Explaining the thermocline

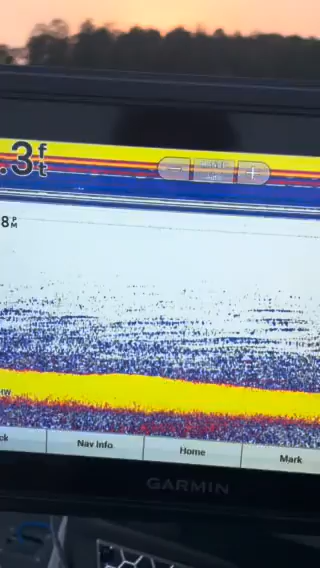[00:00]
all right guys i had a couple of y'all this week that messaged me i did a video this week about fishing the thermocline it's a very common thing in in the summertime and
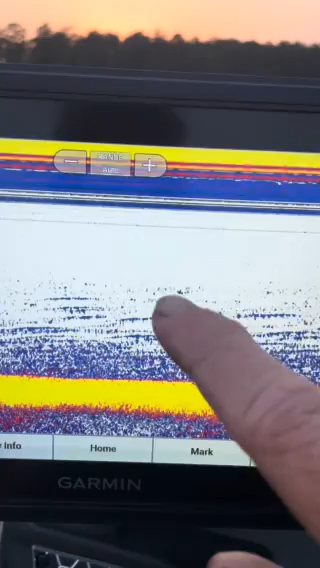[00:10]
several of y'all asked me about the thermocline like how to find the thermocline
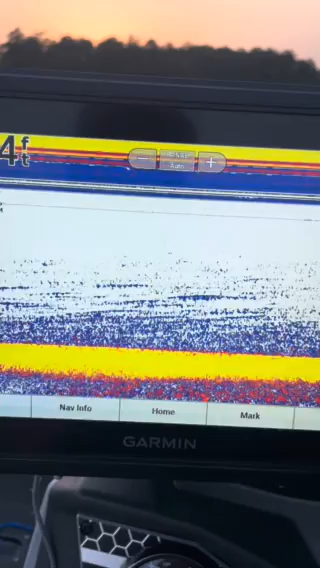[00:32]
a thermocline in the winter months or in the even in the spring but
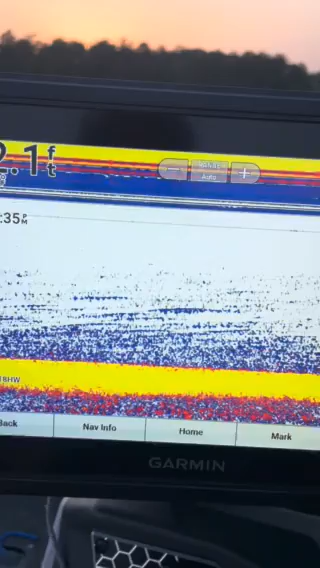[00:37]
to locate the depth of the thermocline what you need to do i'm on a pretty shallow lake so
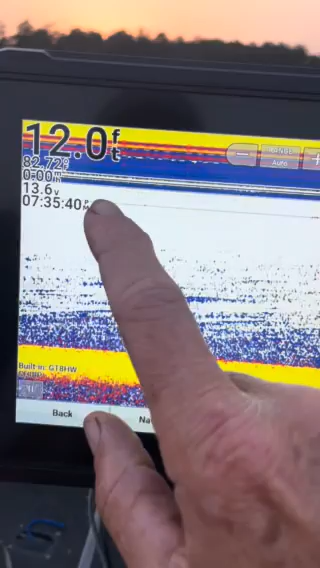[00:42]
On screen: depth 12.0 ft
12 foot of water in this lake is actually fairly deep but what you need to do is on your sonar go
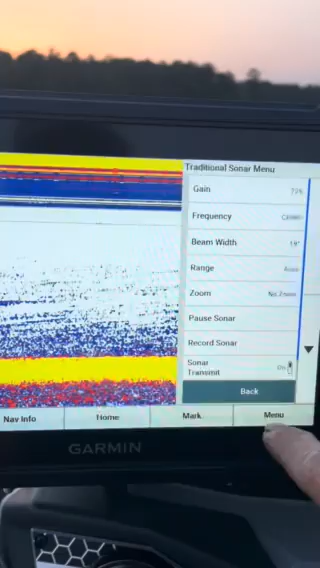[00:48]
into your menu screen go to your gain and if i you can see
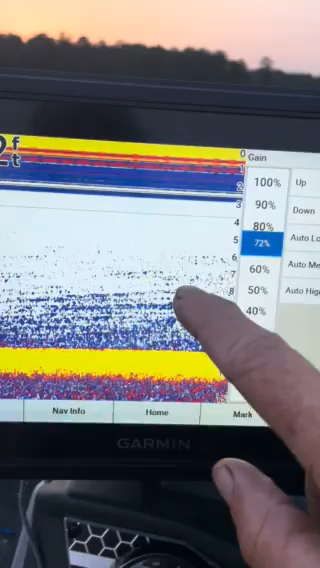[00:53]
right here if i turn this gain down how that instantly goes away so if your gain is set real low
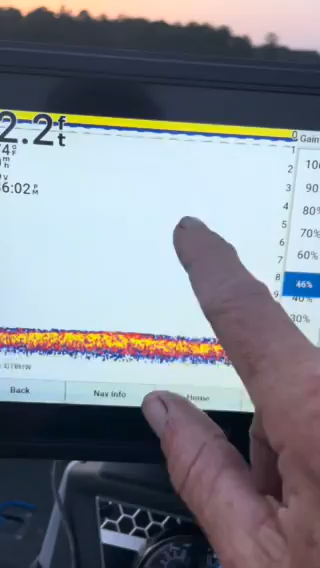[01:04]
on your units you're not going to know that there's a thermocline on your lake but if you'll run your gain up it'll
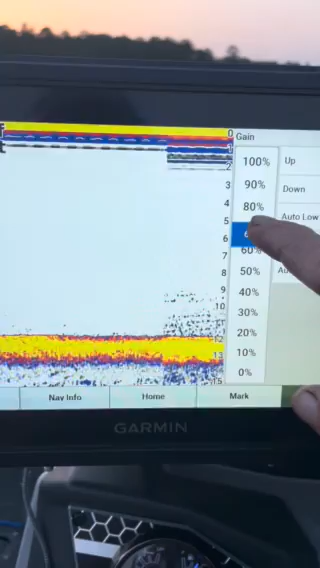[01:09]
start to show up so you can see right here where where it's really
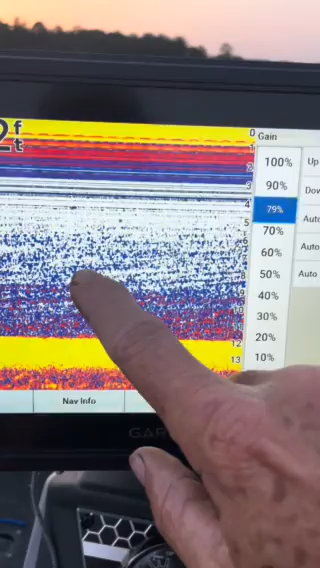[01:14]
a hard thermocline is at about nine foot and it's it's kind of it's starting
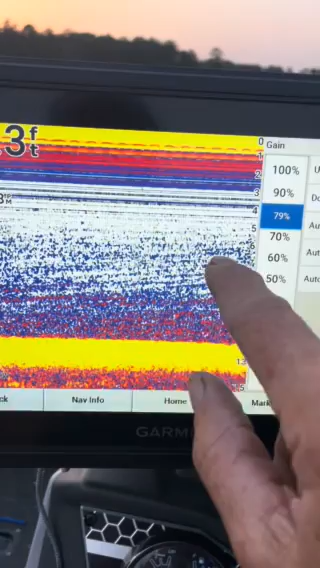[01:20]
to build and starting to get shallower as the water's getting hotter but right there where that real hard line
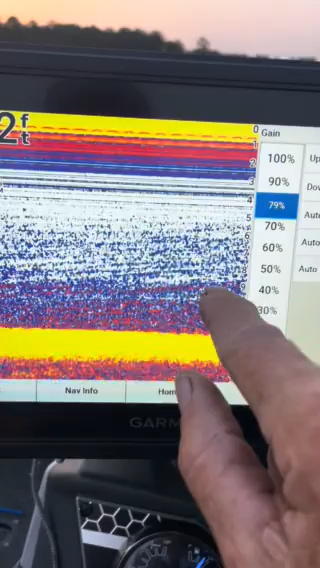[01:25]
is right around nine foot that's your real hard thermocline if you go out in the middle of the lake and you turn your gain up and this does not happen it just maintains a clean screen there's probably not a thermocline in your lake but i have seen times where on
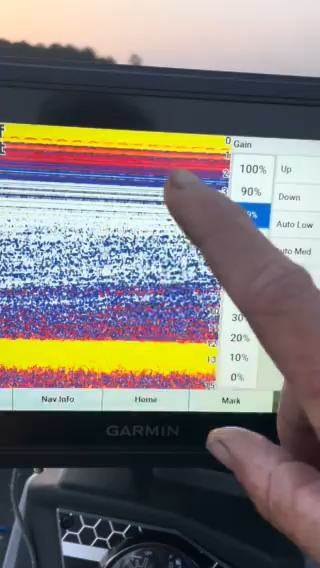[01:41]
big big reservoirs you might have a thermocline on the upper end of the lake and not on the lower uh this is an oxygen deal y'all can do some research on what a thermocline is but
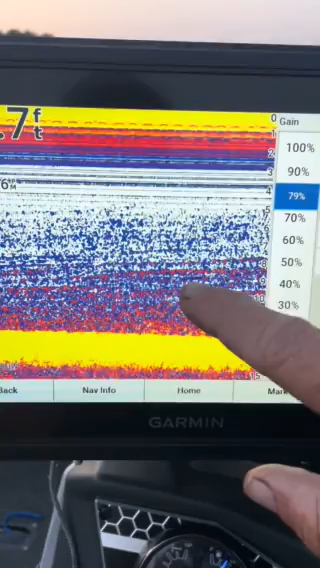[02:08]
very uncommon to see a hard thermocline in in a body of water with a lot of current like say a
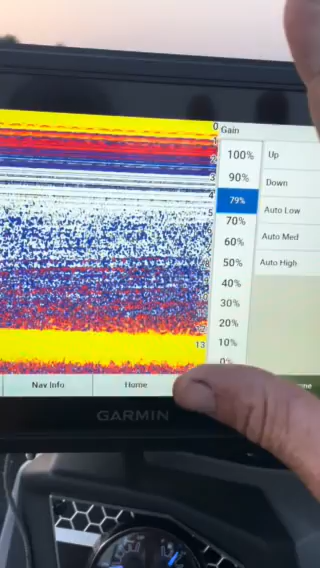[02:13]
river system or something like that but if you are curious about the thermocline if there's a thermocline on your on the
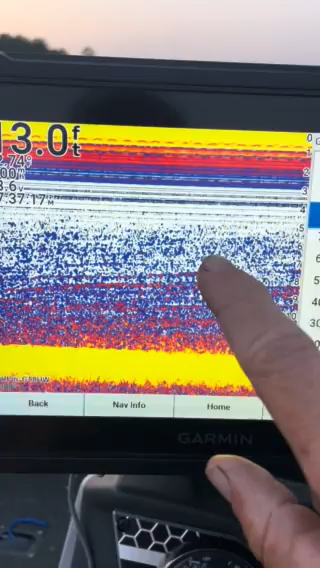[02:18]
lake you're fishing this is all you need to do is just turn your gain up you
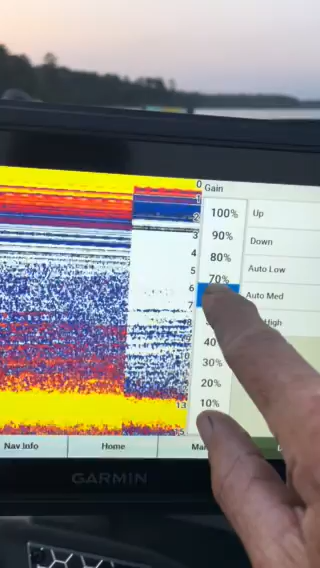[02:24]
can see the higher you go on your gain it'll start to paint that thermocline there it is right there right around eight to nine foot is the hard thermocline
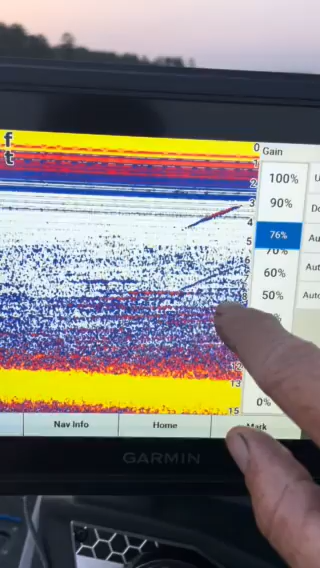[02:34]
so if i'm fishing this body of water today i'm not going to spend any time
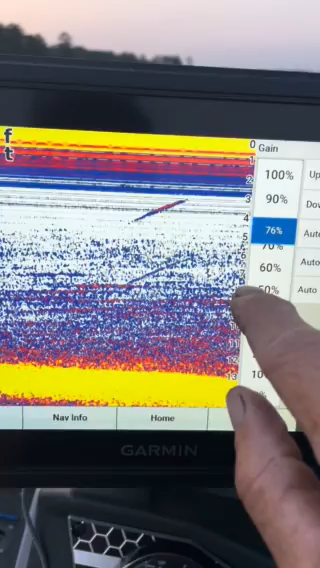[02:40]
really fishing below nine foot deep i feel like the largest percentage of fish in this lake are going to be from nine foot up that's how you look at your thermocline so You